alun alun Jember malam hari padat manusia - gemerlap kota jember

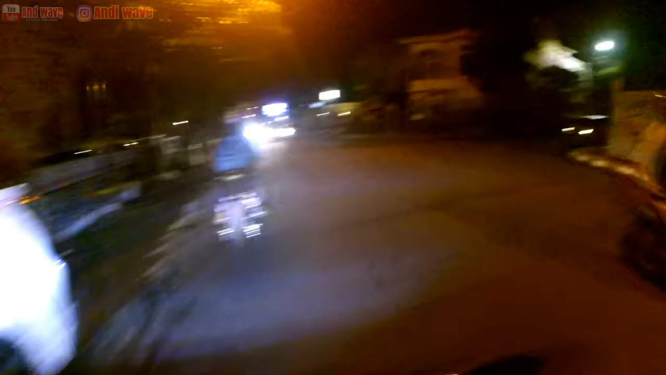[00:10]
Assalamualaikum warahmatullahi wabarakatuh Selamat malam teman-teman, mumpung kita Lagi di Jember Saya mau ke
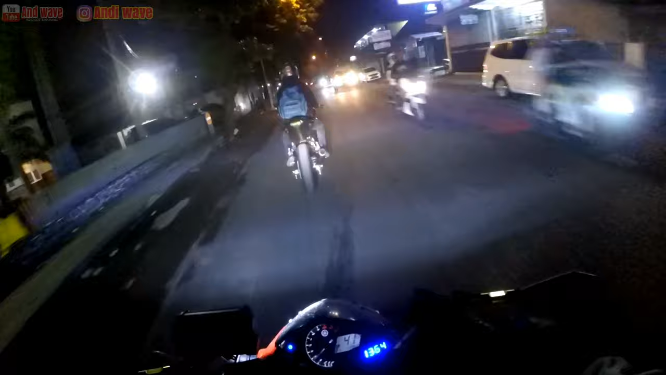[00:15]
suatu tempat yang Menjadi jantung kotanya Jember Jadi kita mau ke Itu ya namanya Apa? Alun-alun Jember
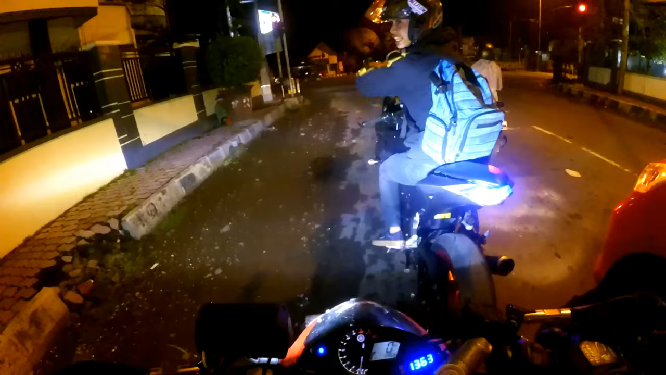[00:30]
Teruskan kenaik, gak kenaik ya Satu arah
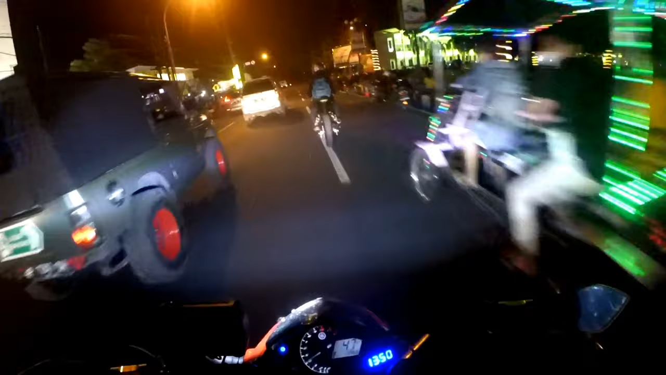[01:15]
Ini angkeringan Ini angkeringan bro Padat Padat merayap Rame aja Lalu-lalu Lalu-lalu-lalu nya rame Wah kita masuk Lalu-lalu-lalu
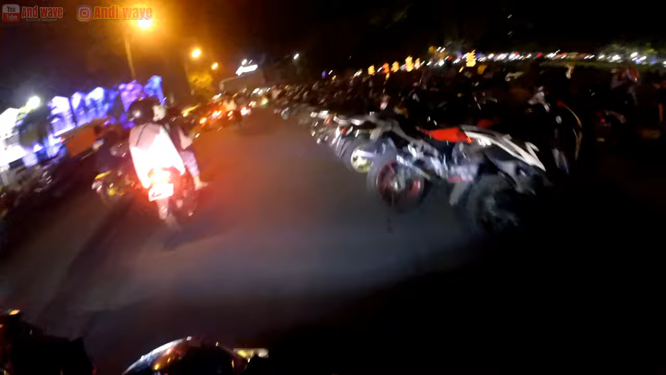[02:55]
Puter aja ya Kawan Soalnya ini padat banget Ini manusia semua loh ini Disini Corona menangis Melihat ini Jadi kita muterin Alun-alun aja Kayaknya ada Gak tau ada acara apa ya Mungkin orang Jember Bisa Kasih tau Hari Jumat
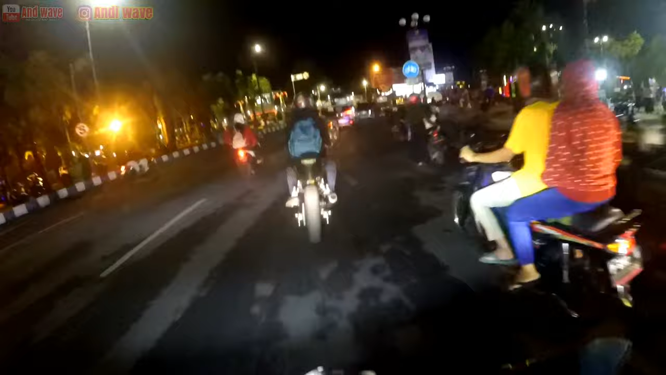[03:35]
Alun-alun padat Kalau Di Banyuangi Minggu Kayaknya gini Wah Rame banget Bukan anak motor Kayaknya ini Oke Gak Bukan Yuk kita Cuma muter-muter Doang ini Di alun-alun Oke kawan
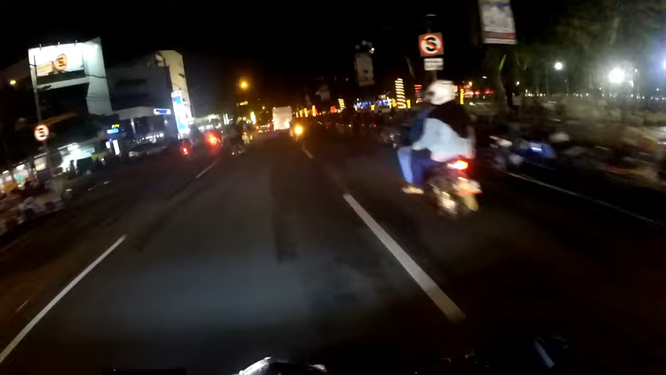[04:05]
Oke kawan Jadi Ini tadi ya Alun-alunnya Kita gak bisa Jalan-jalan Pake stabilizer Rame Swear rame Oke Jangan lupa Sub like Klikan komen ya Untuk petualangan Lanjutnya Di Jember Kita lagi berada Di Jember Ini Keren Pokoknya Saya masih Hasim Kampret
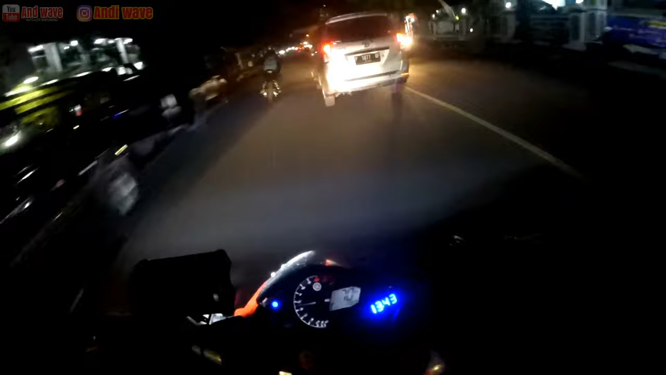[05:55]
Lampu merah Disini Banyak banget Jok Sampai Sampai Sampai Sampai